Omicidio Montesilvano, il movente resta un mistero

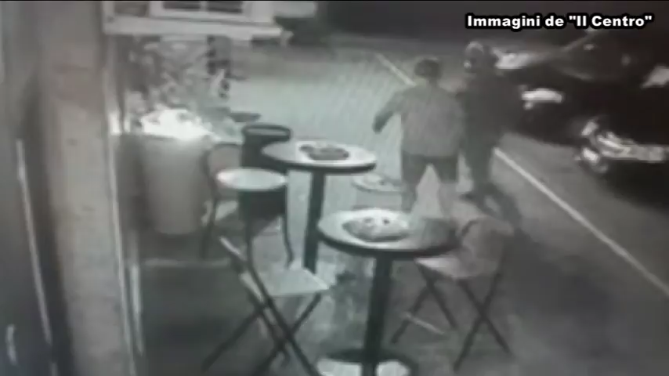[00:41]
Fantauzzi ha lasciato il pub Birrami di Via Verrotti a Montesilvano saltando in sella la sua moto, una Honda CBR 600 e fuggendo verso la Marsica.